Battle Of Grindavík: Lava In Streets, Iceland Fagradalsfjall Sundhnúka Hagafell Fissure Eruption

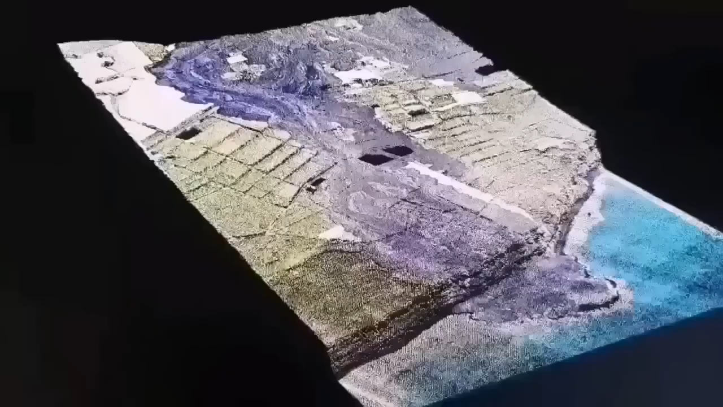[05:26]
This is a 3D model we have created and it shows the lava flow where it ended.